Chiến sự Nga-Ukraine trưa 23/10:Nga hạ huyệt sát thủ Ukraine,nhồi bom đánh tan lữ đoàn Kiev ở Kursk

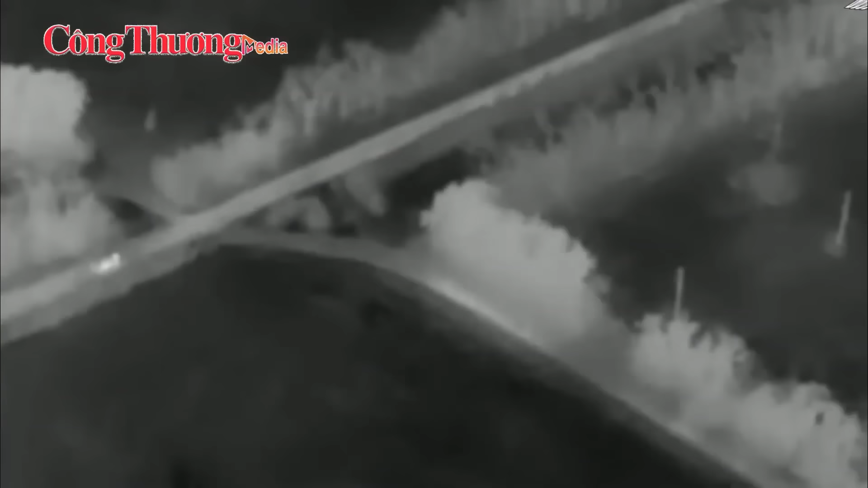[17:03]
Bộ Quốc phòng Nga cho hay một chiến xa Stryker thuộc bên chế quân đội Ukraine đã bị máy bay không người lái góc nhìn thứ nhất của nước này phá hủy tại tỉnh Kharkiv
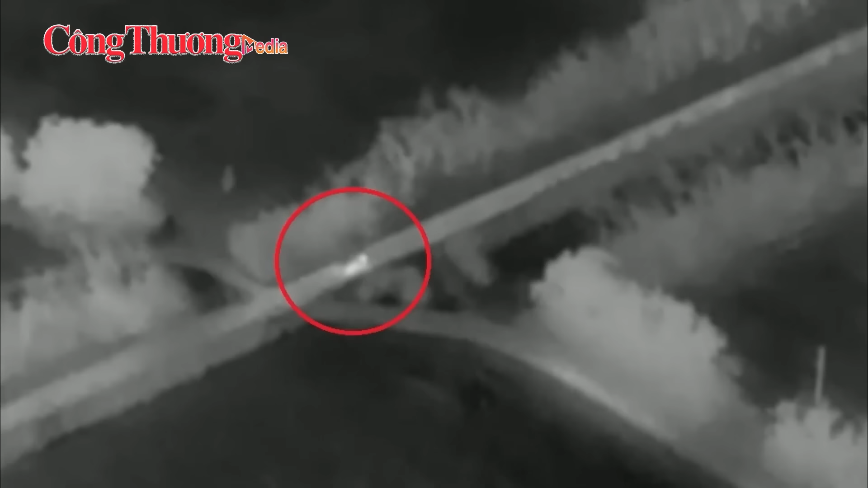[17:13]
Hãng tin RT dẫn thông cáo từ Bộ Quốc phòng Nga viết rằng các đơn vị trinh sát thuộc Cục quân phía Bắc của Nga đã phát hiện chiến xa Stryker Ukraine đang di chuyển qua một khu vực rừng rậm
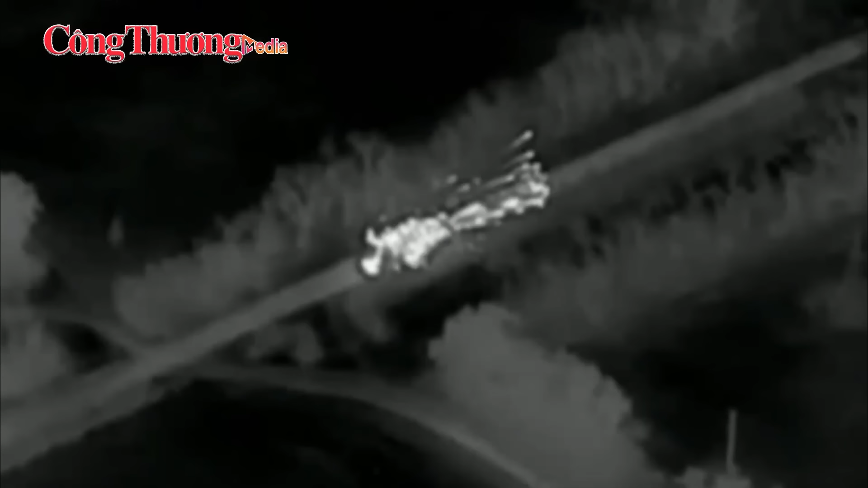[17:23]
ở tỉnh Kharkiv Sau đó các binh sĩ Nga sử dụng FPV mang thuốc nổ để phá hủy cỗ khí tài trên